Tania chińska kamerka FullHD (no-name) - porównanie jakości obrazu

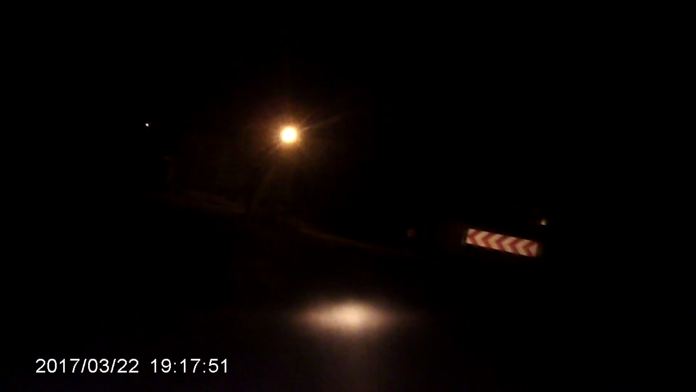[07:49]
To jest przejazd nocny przez moją rodzinną wioskę, która oświetlona jest podobnie jak tysiące miast zwykłymi lampami sodowymi. Jak widać, nic nie widać. Zatrzymajmy się jeszcze na chwilę w punkcie bardzo dobrze oświetlonym lampą. I zobaczmy jaka jest jakość obrazu nocnego.